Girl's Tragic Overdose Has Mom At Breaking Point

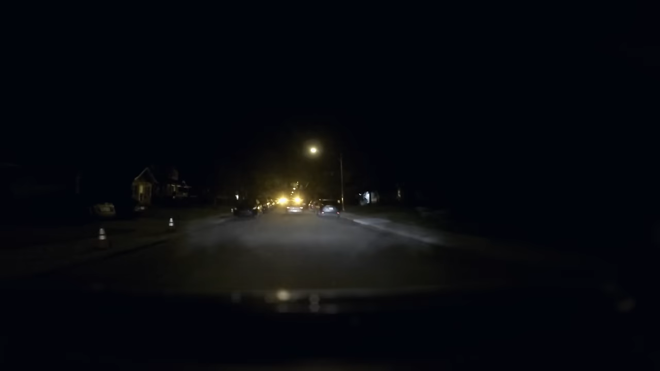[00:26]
Code 8 is our radio term for Saskatoon City Police.
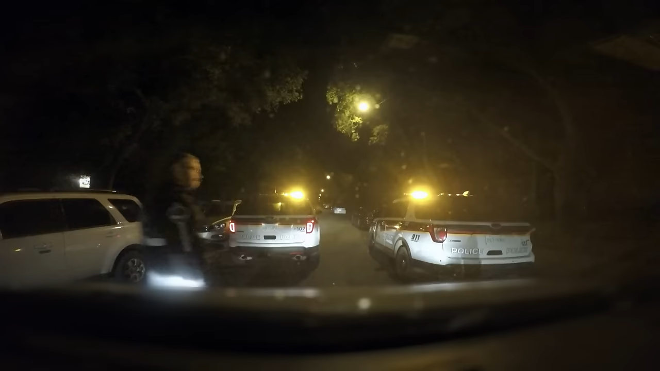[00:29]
As we arrive, we see multiple Code 8 vehicles on scene. It could potentially mean a lot of things.